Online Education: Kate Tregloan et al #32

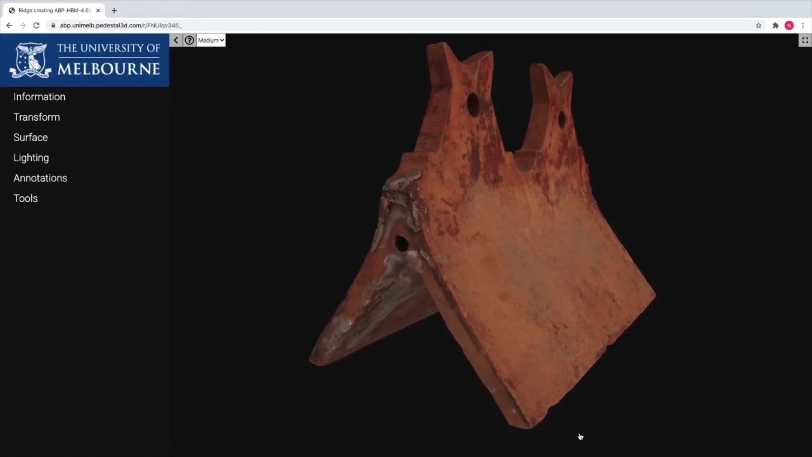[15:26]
learning environments through the use of digital object-based interrogation.
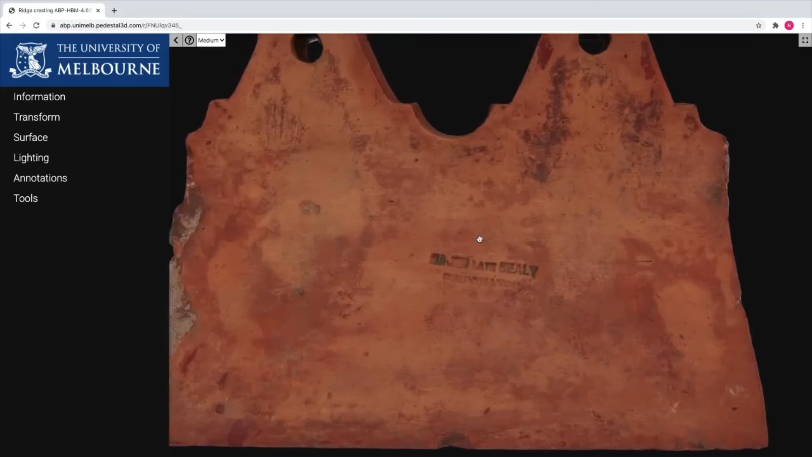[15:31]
This allows students to explore digital models with features such as 360 rotational
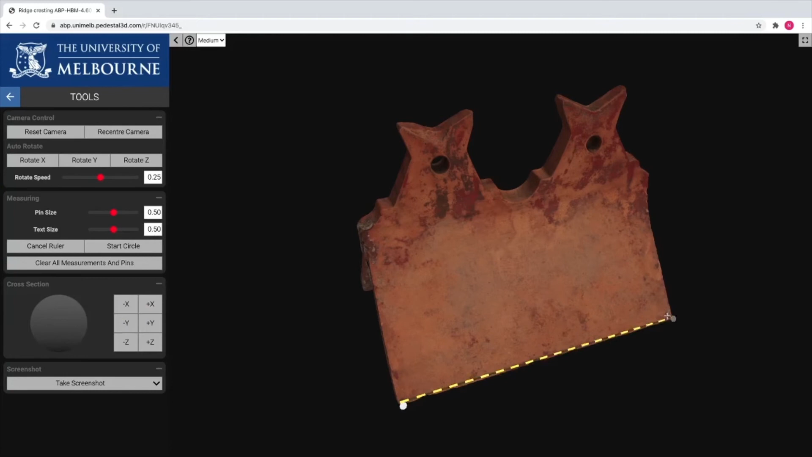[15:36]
views and measuring and sectioning of 3D models.